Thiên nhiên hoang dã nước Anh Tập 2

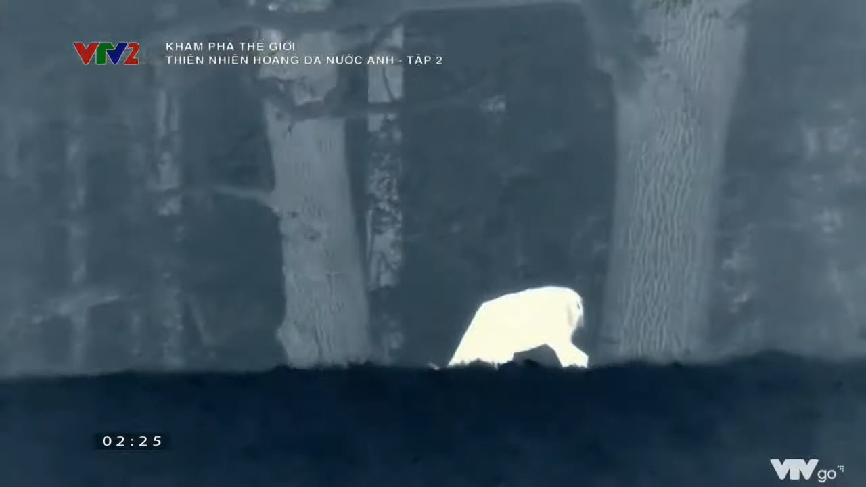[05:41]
Một máy quay kiểu mới cho phép chúng ta quan sát những gì chúng đang làm. Nhờ cảm biến thân nhiệt, nó còn phát hiện ra nhiều sinh vật khác của bóng đêm.
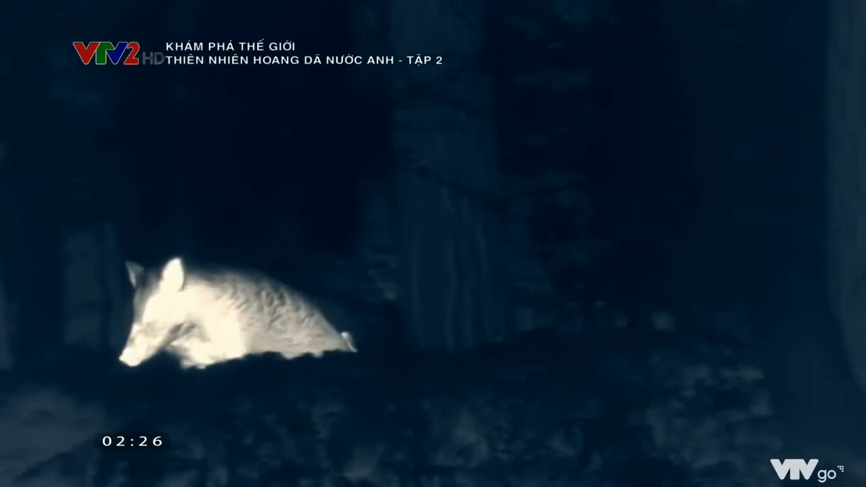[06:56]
Máy quay cảm biến nhiệt còn hé lộ một mối quan hệ chưa từng được thấy trước đây giữa lợn rừng và những sinh vật khác của khu rừng.
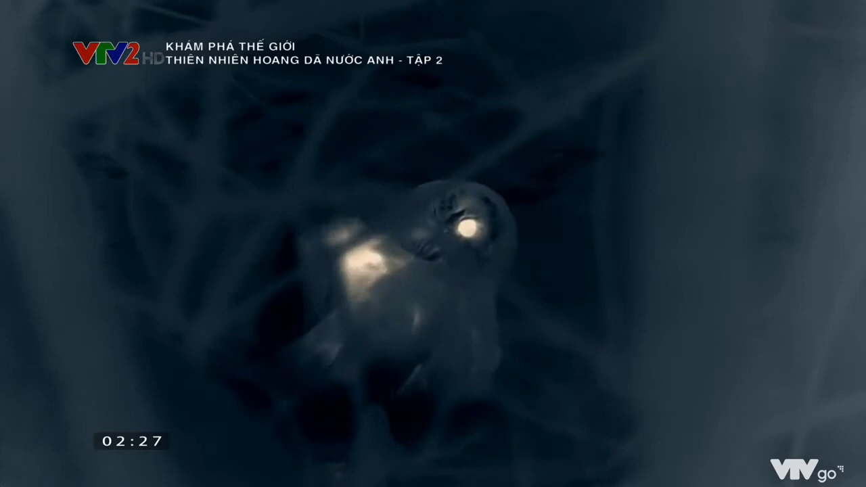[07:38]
Để đi săn hiệu quả, con cú cần nguy trang bộ lông của mình thật hoàn hảo.
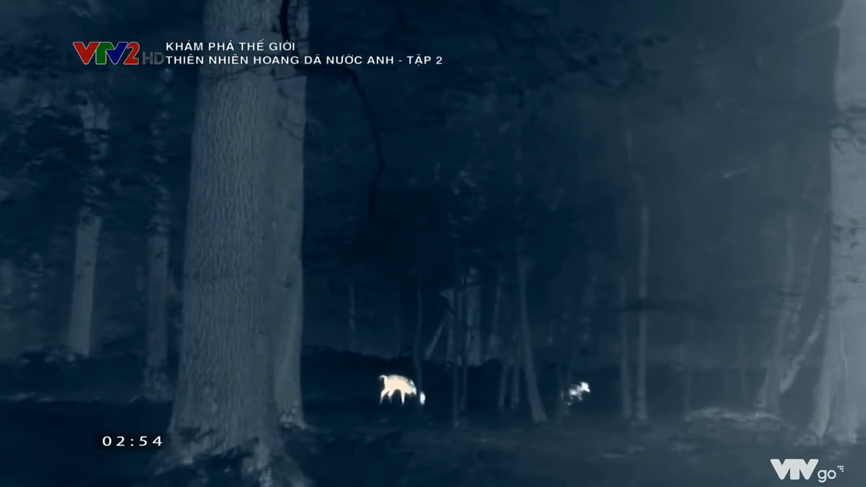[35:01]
Chúng có khả năng quan sát tuyệt vời vào ban đêm Và cực kỳ thoải mái trong thế giới động vật sống về đêm
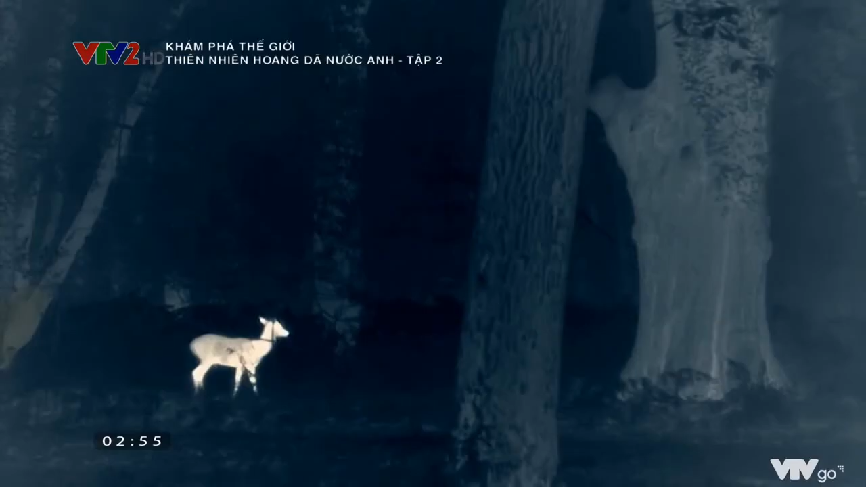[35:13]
Cũng giống như lợn rừng Hưu hoang không có kẻ thù ăn thịt tự nhiên Vì thế số lượng loài này đang tăng lên